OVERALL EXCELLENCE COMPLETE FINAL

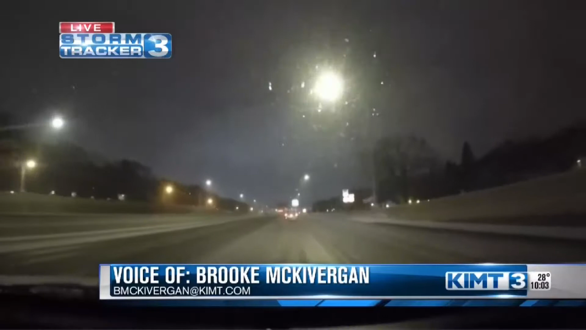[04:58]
The roads are slick. We're currently, again, on 52 South,
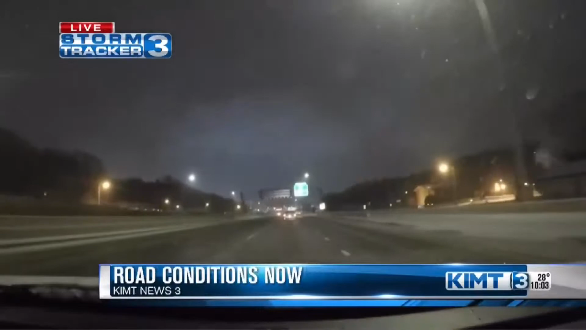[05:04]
where the speed limit is 60, and we're going about 45-50 miles per hour, and we're not the only ones.